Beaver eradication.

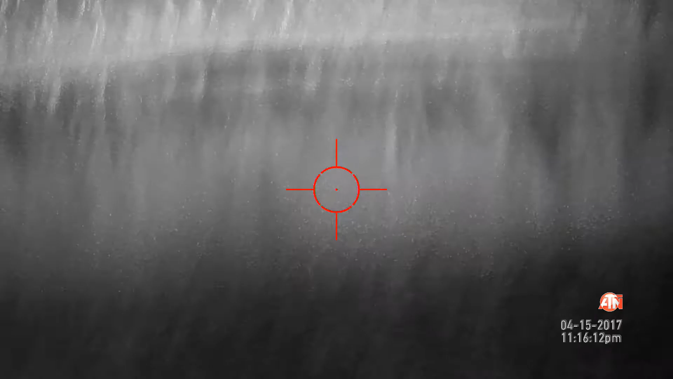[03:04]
I heard it. Yep. He's a floating.
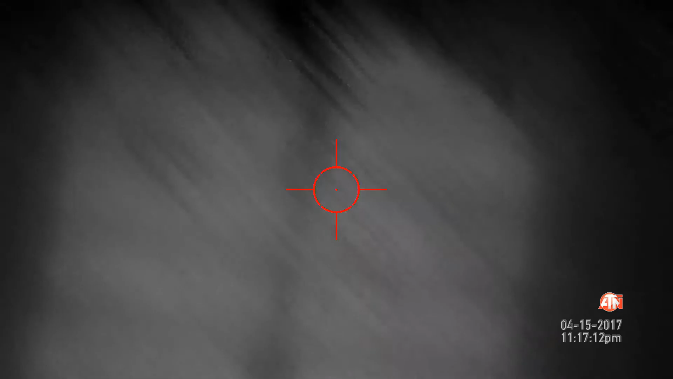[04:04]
Right in there, I can't see it with this light but it's right there. Yeah, they got a hole right there. Uh, looks like they got a hole right there. Beaver's do. Okay.